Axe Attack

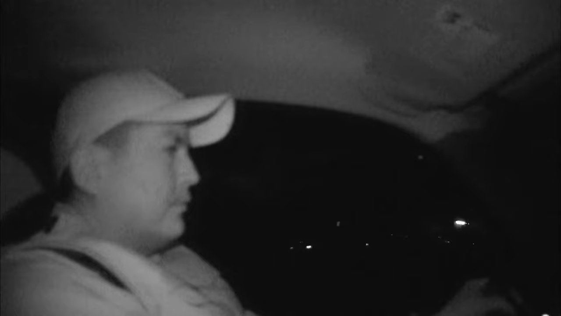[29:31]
A little after 9 p.m., Gilbert Yazzie and the Deltas are called out to backup patrol at a fight involving gang members in Blue Canyon. See what's going on.
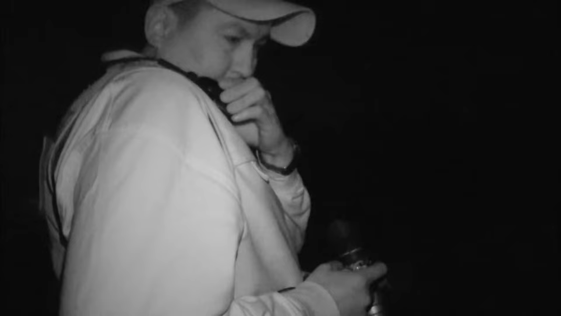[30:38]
30, do you have But the trail has gone cold.
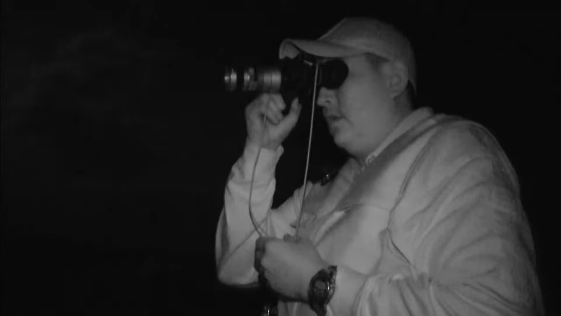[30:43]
The Deltas head back to town.
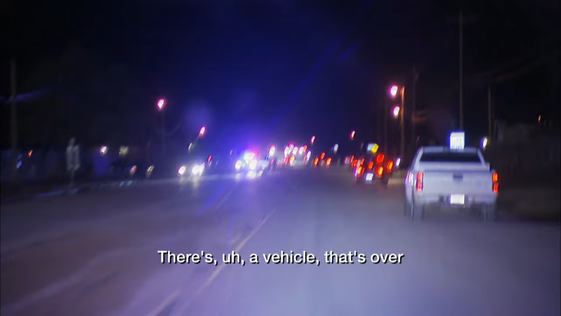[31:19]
There's a vehicle that's over power lines right now. We still have an individual inside the pickup truck.
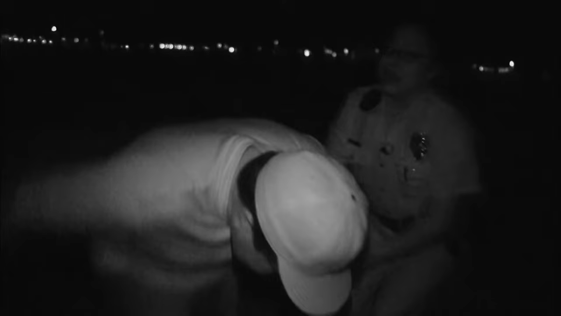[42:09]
Get on the ground. Get on your stomach. Get on your stomach!
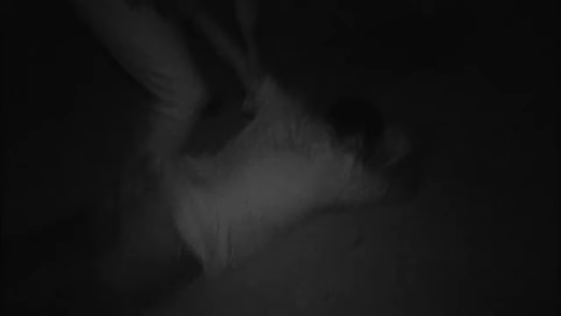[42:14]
The caller said that she'll be waiting in the roadway in the area and give us more information.